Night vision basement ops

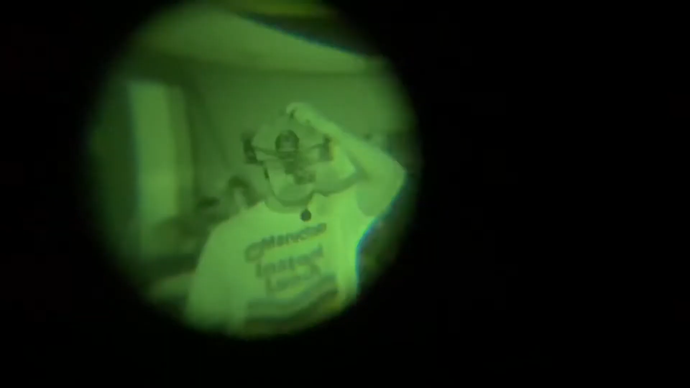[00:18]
it's off right now because now it's flashing
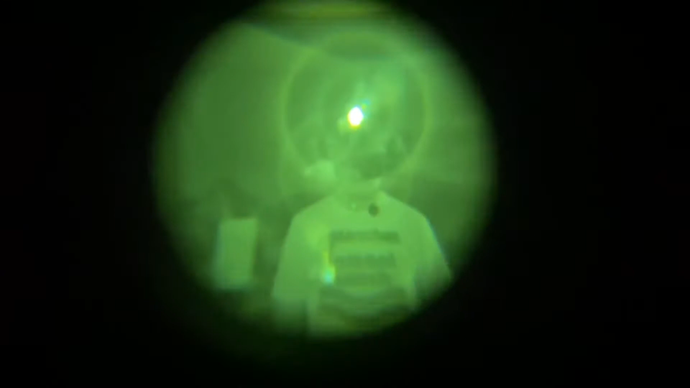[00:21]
okay so that's the ir strobe as you can see this
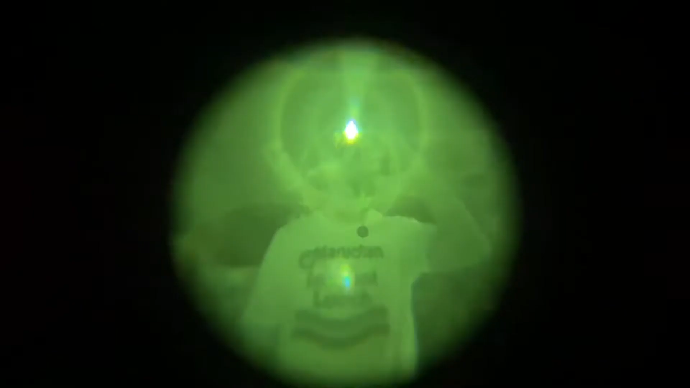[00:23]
one's this one's uh that's a mill strip huh this
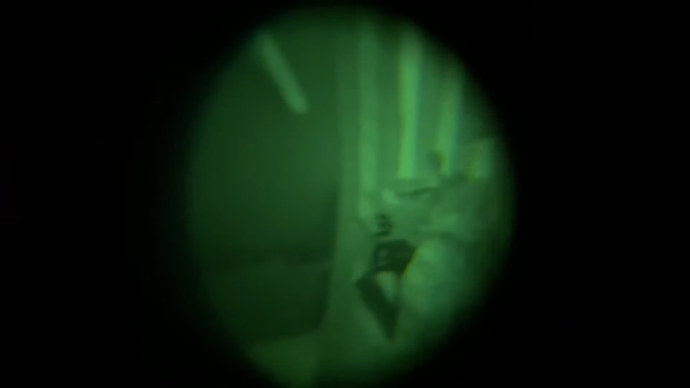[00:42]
is it off huh oh let me see let me see no it's on it's on now it's off oh wait no it's flashing
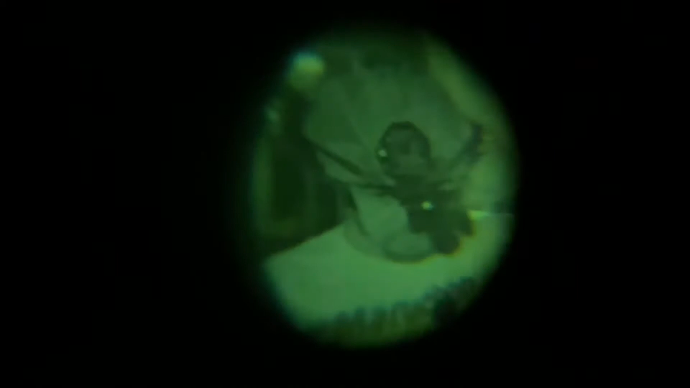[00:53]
now it's off yeah
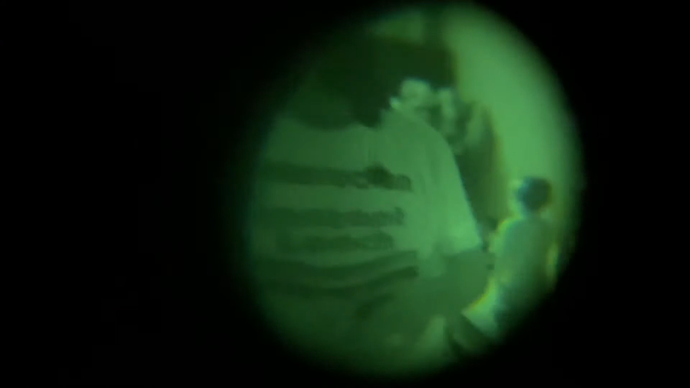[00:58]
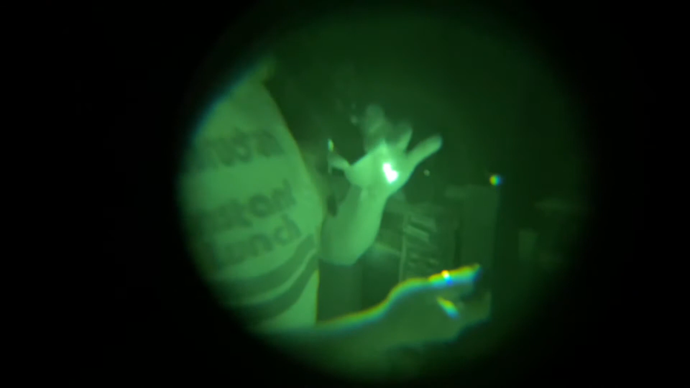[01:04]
the ir illuminator is awesome coming off the night vision gas so bright
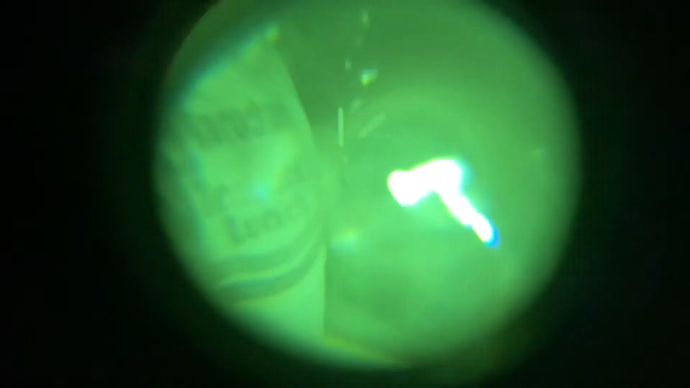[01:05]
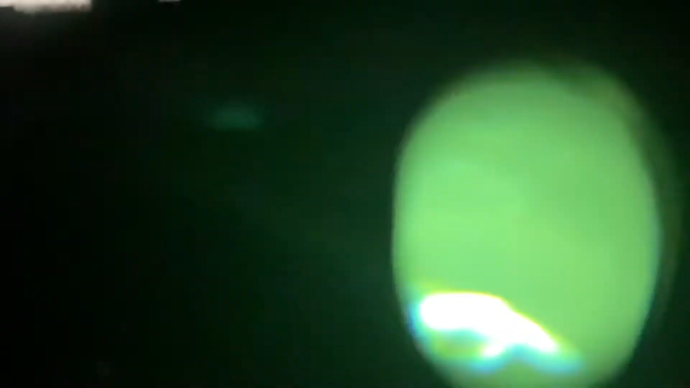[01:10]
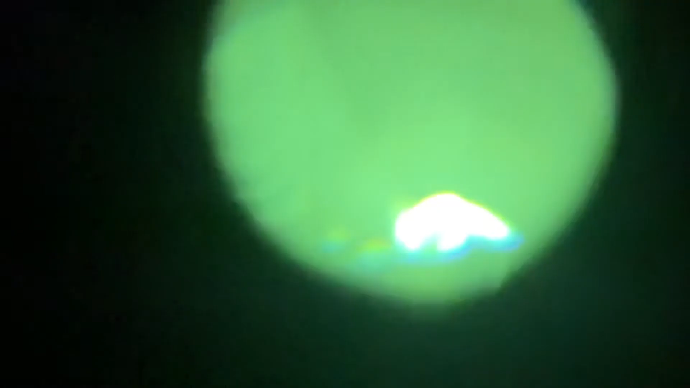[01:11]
okay what strobe is that so all kids are upstairs that's true yeah now if you take the camera away yep i saw you can see it yep
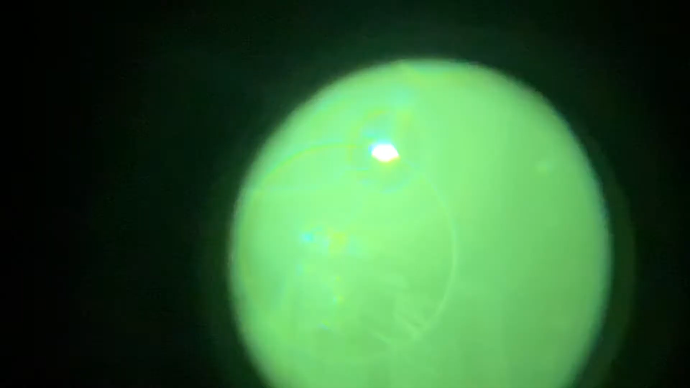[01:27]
you might see through there yeah you see the little light light with the